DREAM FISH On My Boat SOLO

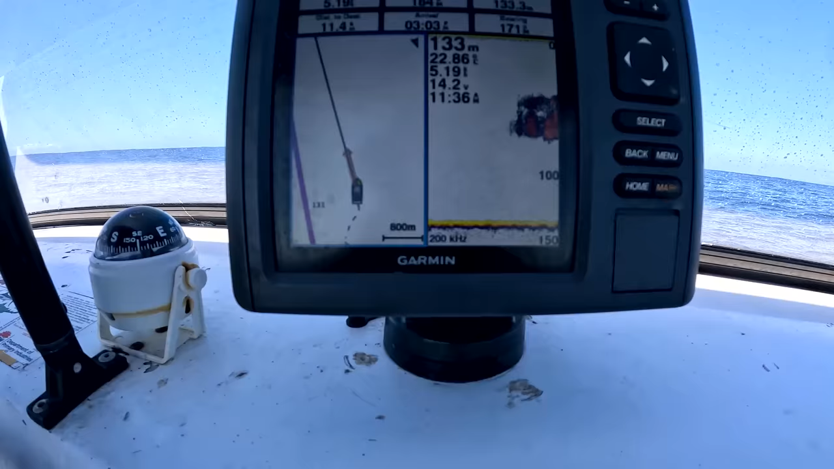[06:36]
There's so much bait there, so 50 meters. You can see the flash, it looks like a strobe light. Looks like my high beams. It's just so bright. So if there's a marlin, oh, that is massive.
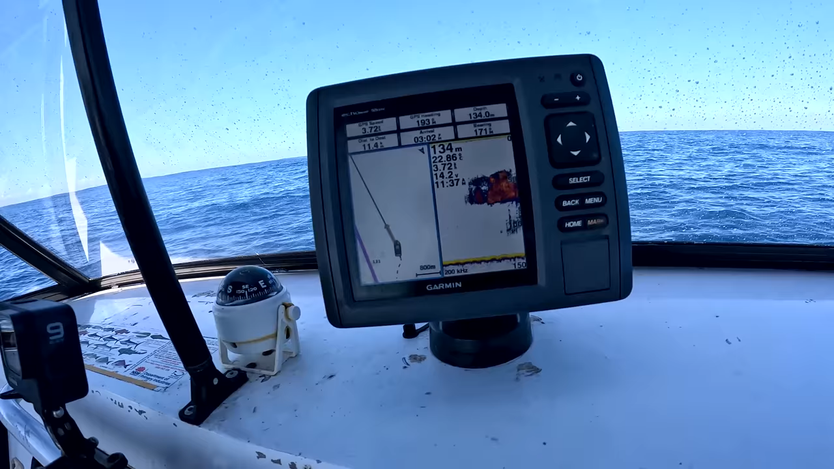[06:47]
If there is marlin on there, I reckon we'll be able to see that and it might come up. Might have a dolly on. I think we've got a dolly on.